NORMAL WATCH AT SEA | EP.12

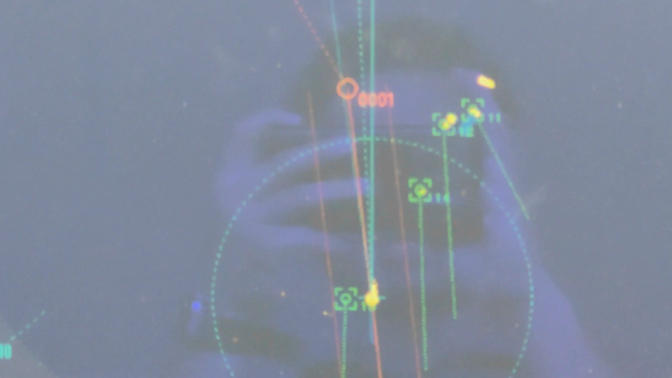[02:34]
bumalik ka na sa pinaka naroon mo mo ayan na pwede ka na mag alter so libre naman makikita mo wala na mo na yung ibang target